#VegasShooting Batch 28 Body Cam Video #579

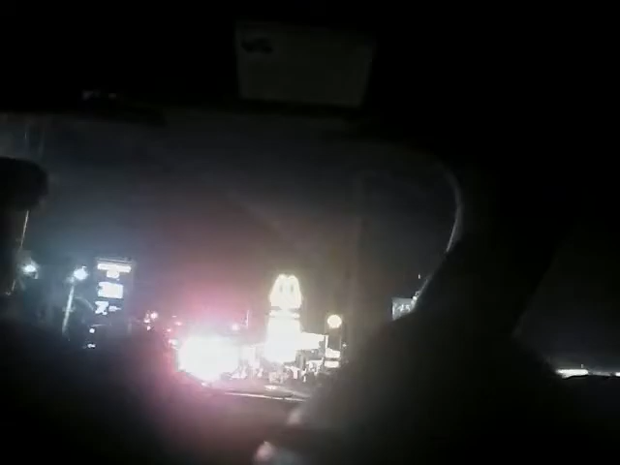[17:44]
Two two four 208 at the DOC. Do you need more strike teams? I got other agencies calling.
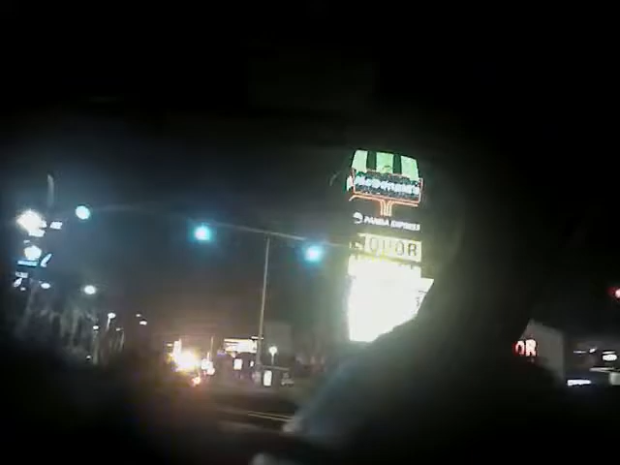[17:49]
There's a Luxor. We gotta get to the Luxor's valet. If we have other agencies available, have them come in route to our seating area, which is the front of the Central Area Command. It makes anybody. Copy. Alright, Mandalay Bay Drive, I think, is what we're taking. We're looking for a big Sphinx. Control 363.